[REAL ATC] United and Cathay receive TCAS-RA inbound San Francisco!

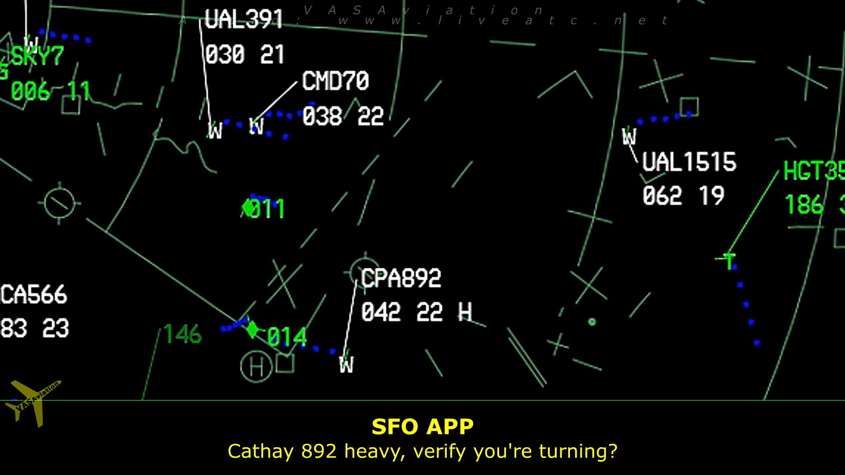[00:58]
verify your turn Yeah, what's the heading again?
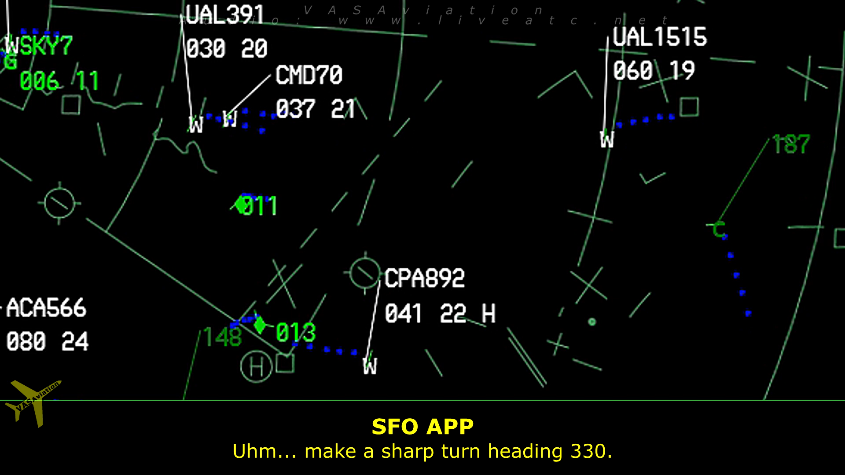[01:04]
Make the sharp turn heading 330 330, cap 892
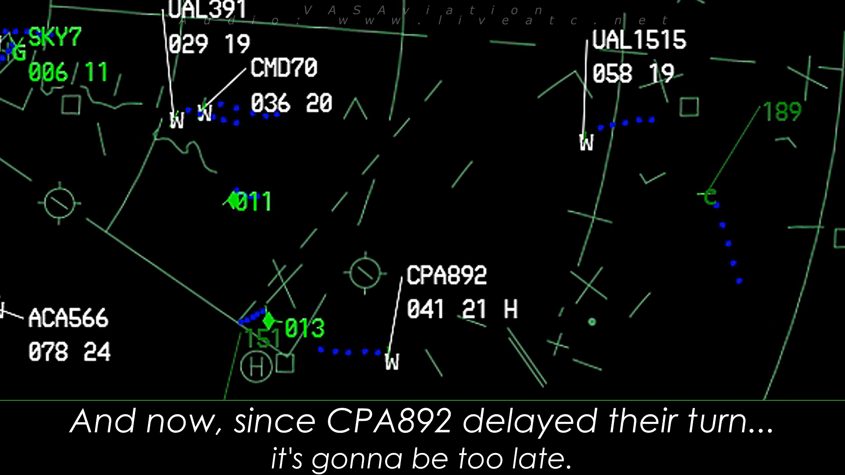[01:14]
Let's go approach to France,
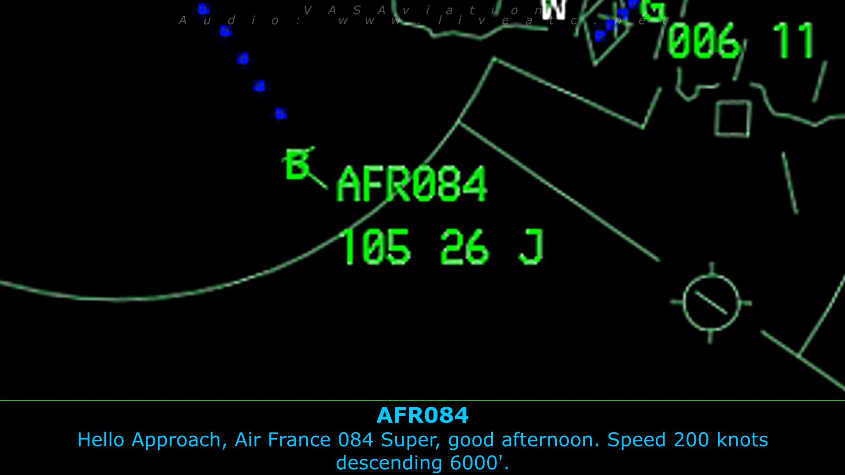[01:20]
0842 Good afternoon, speed 220 knots, descending 6000
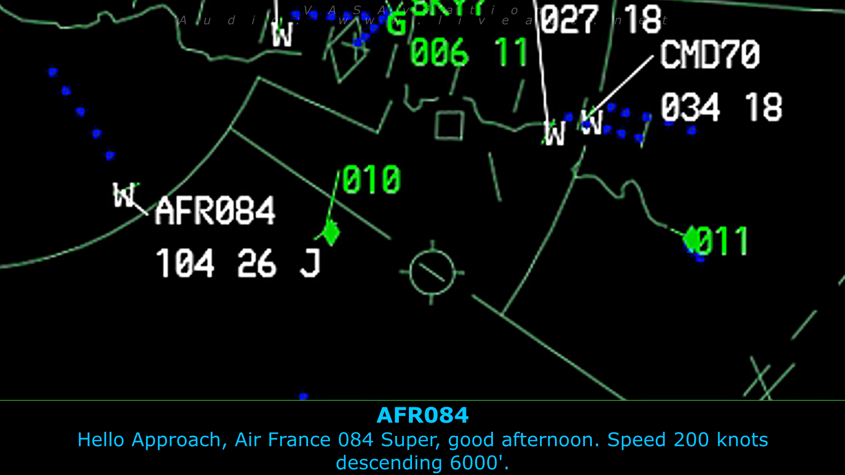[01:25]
Cap 892 heavy,
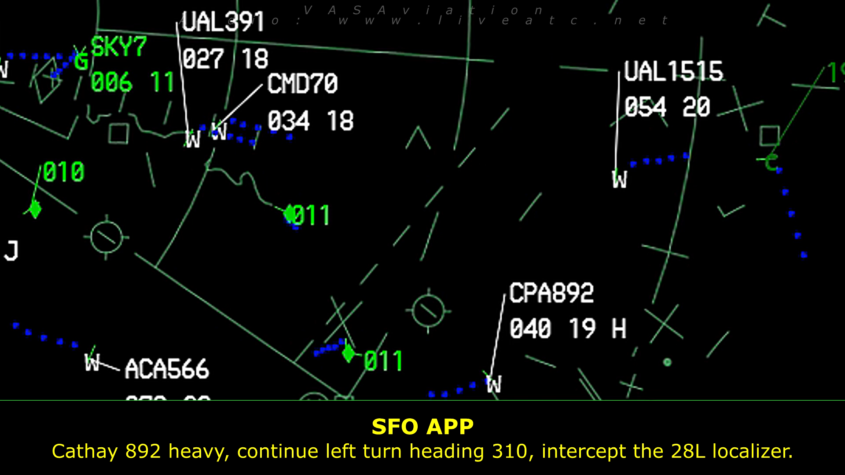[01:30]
continue left turn heading 310, intercepted 28 left localizer Cap 892 heavy, continue left turn heading 310, intercepted 28 left localizer 10 310 intercepted 28 left localizer,
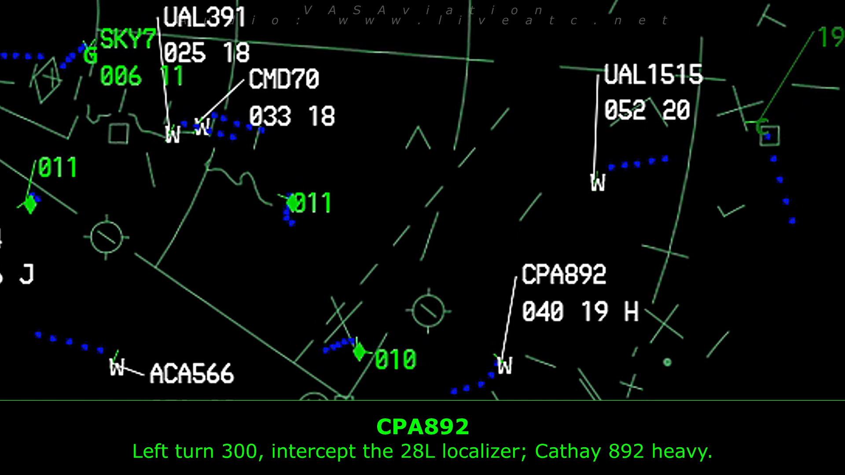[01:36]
Cap 892 heavy Air France 042 super north local Number 0 Sierra Papa Oh, whoa Are you, are you doing air work over Halfon Bay airport or San Francisco? Uh, 0 Sierra Papa affirmative, air work south of Halfon Bay
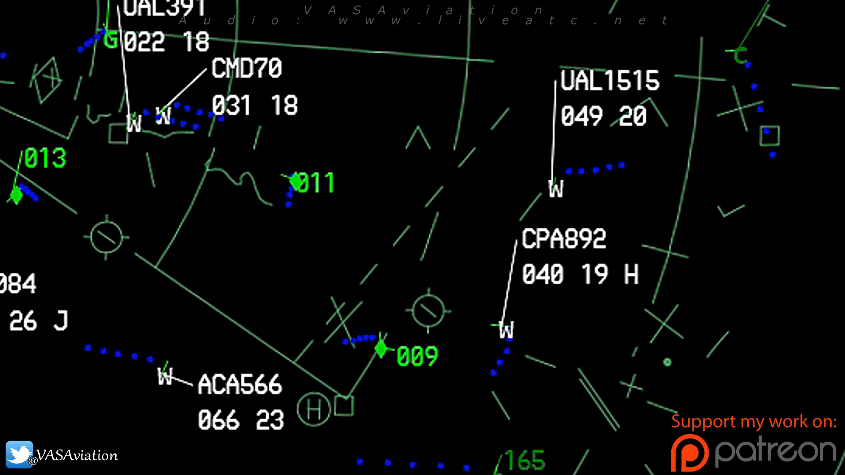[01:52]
0 Sierra Papa route Cap 892 heavy, traffic 3 o'clock,
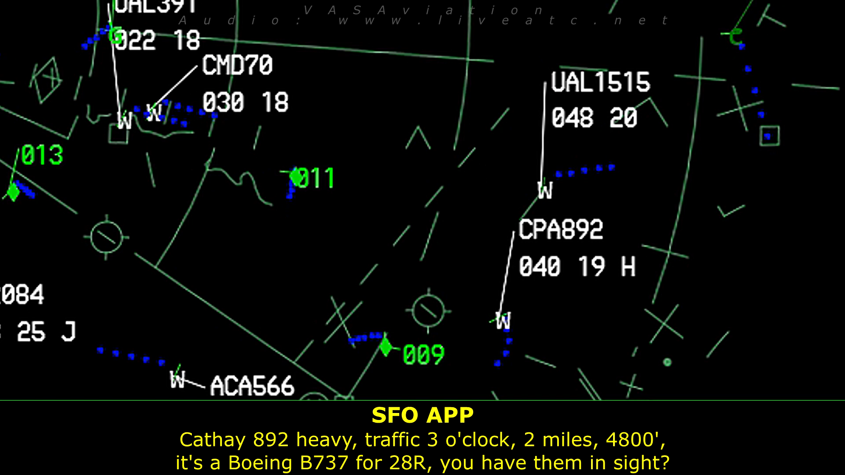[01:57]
2 miles, 4,800 Support 737, use for 28 right, do you have the sight?
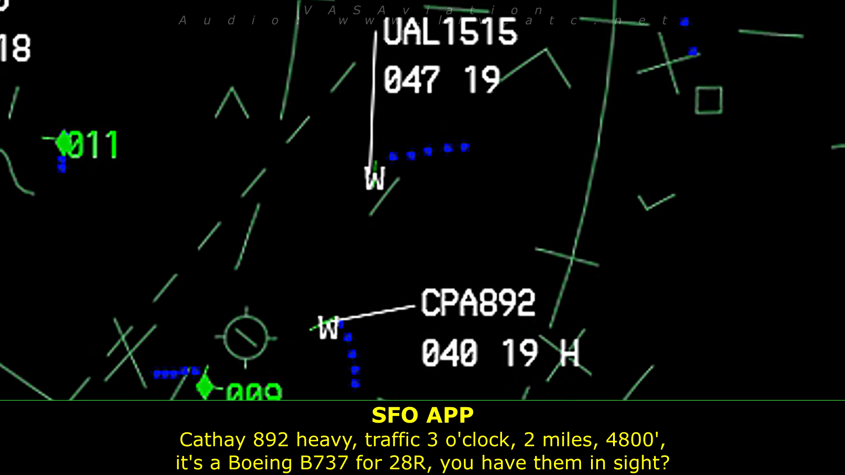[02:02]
Uh, visual cap 892 Cap 892 heavy, maintain.
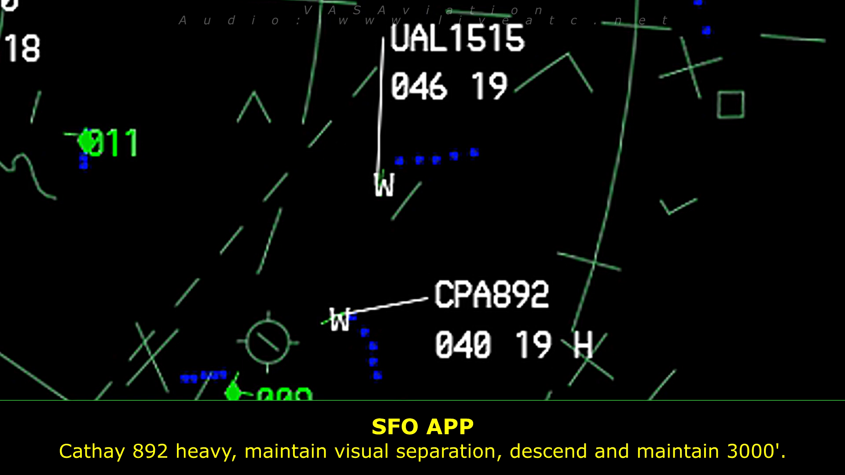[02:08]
Uh, visual separation, descend and maintain. 3,000 Let's take an push,
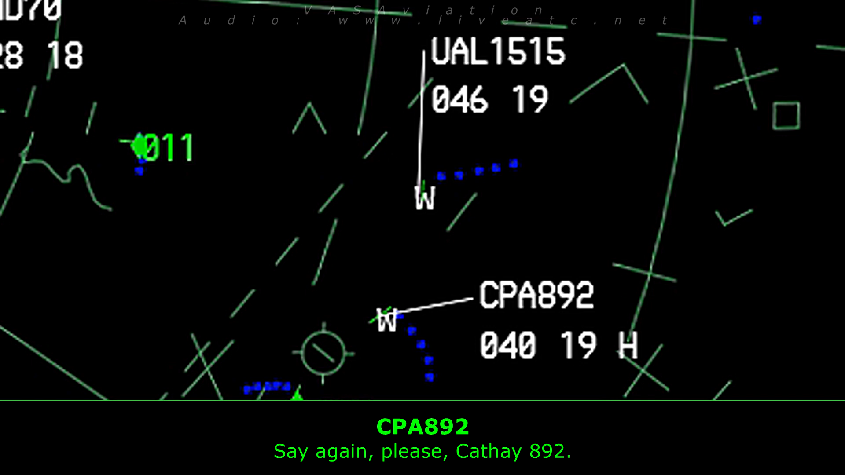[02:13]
Cap 892 Cap 892 heavy, descend and maintain, 3,000 Maintain visual separation with the traffic 7832 heavy, maintain visual set, Cap 892 Air count to 566, reduce speed to 180.